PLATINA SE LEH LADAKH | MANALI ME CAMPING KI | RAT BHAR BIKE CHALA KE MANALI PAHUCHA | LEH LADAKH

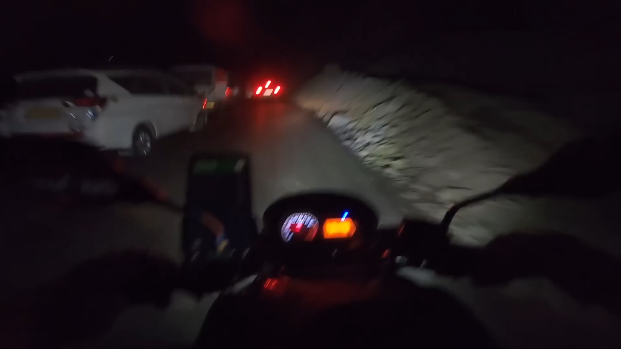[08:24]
है और यहां से मनाली और 102 केलो मेटर है नियुको
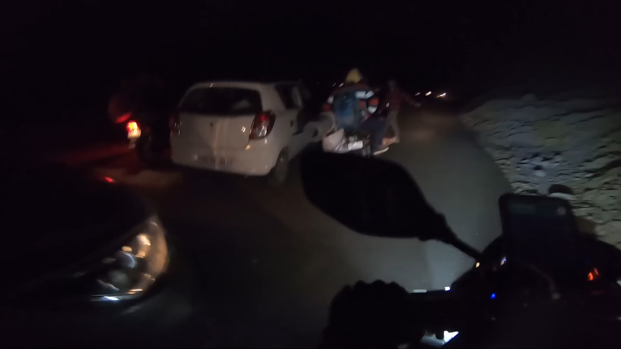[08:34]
और इसו प्सक्राइब होसीMER की कापते हैं इसके कारण ट्रॉपिक को रोक है है काफी देर से हमारी माइक से तो हम निकले वहां फैसमीर निकल जै बडी सी जेजीवी लगी और पहाड को नहीं
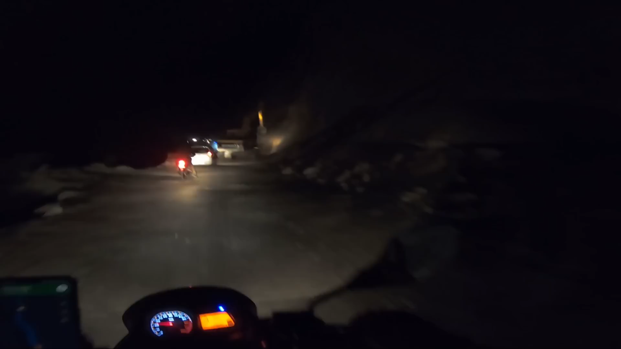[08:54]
हो आर्फ और जब पहाड पहाड पहाड को काटा जाता है था अर थी आपracTrace को एक तरफ से रोक के रखा जाता है
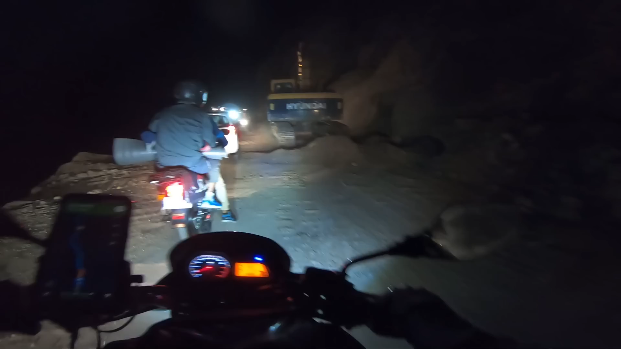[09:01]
और एकार करके छोड़ा जाते कर्म से बहुत ट्राफिक जाब लगते हैं दो को रास्ता देख क्लियर भी नहीं हुआ है अभी बाइक फिसलेगी यहां पर ओ भाई याजी ओ हो हो हो हो हो हो हो बच्छा भाई यह बनाली हाइवे पर लग चुका है ट्राफिक
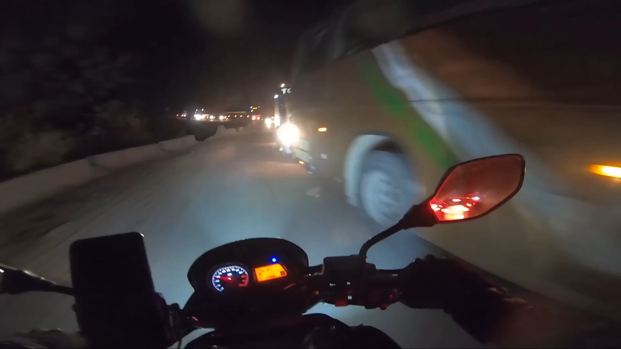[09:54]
एड़ ट्राफिक जाब भाई साहब दिल्ली बनाली दिल्ली वाली बस भी है इस साइड से ट्राफिक कमे हमारी तरह से जिस तरफ से मैं आ रहा हूं उधर बहुत गंदा जाम लगावा है इस जाम तो इधर भी है भाई